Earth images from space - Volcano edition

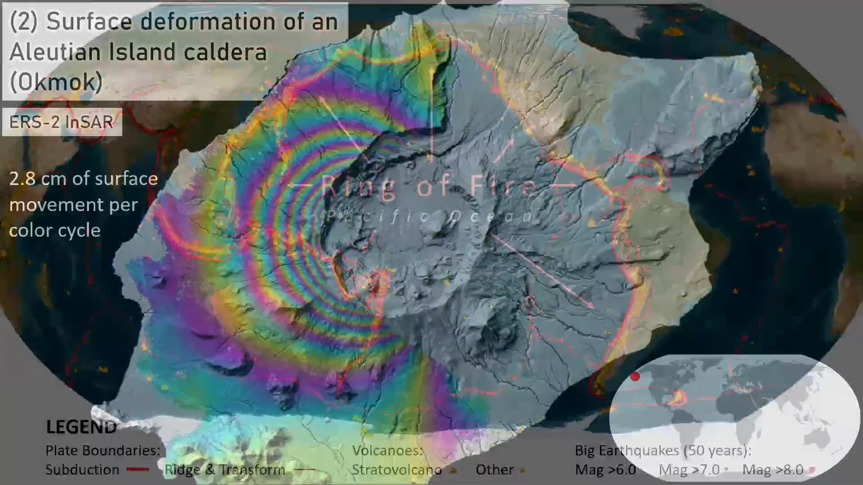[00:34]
Surface deformation of an Aleutian island caldera. Deformation can result from subsurface changes in magma supply and storage, an understanding of which can help volcanologists understand eruption dynamics. Such deformations can be mapped over time by satellites that use an active sensing technique called interferometric synthetic aperture radar.
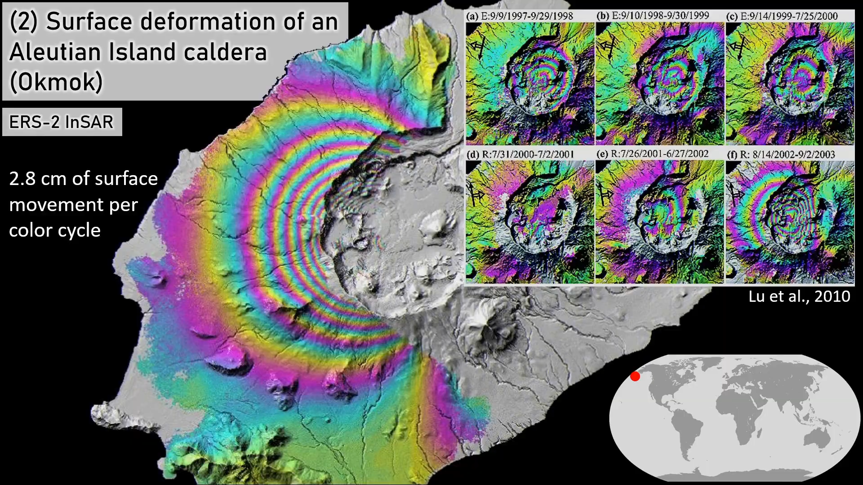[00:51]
This works by measuring phase shifts in return radar waves. Reading surface deformation, in the order of centimeters and even millimeters. 3. Volcanic plume reaches record atmospheric height.